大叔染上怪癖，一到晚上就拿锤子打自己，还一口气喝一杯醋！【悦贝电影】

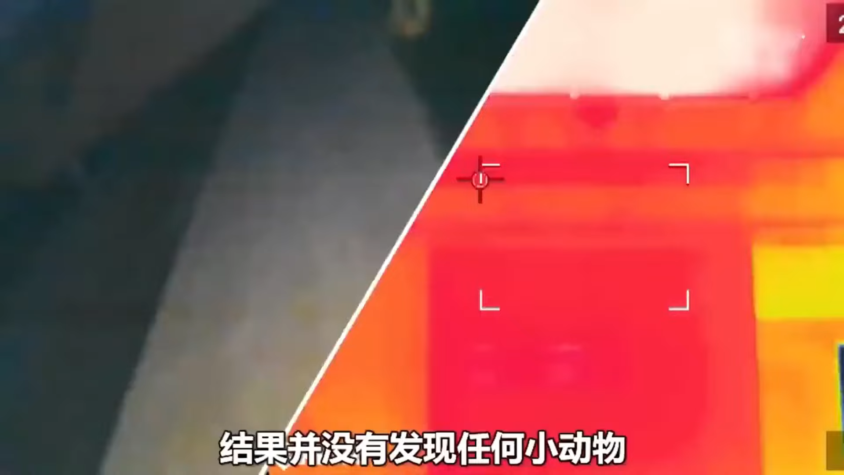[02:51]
竟结果并没有发现任何小动物然后又怀疑是灯光导致的接着用黑布把灯完全遮住狗狗突然就不叫了看来问题找到了可还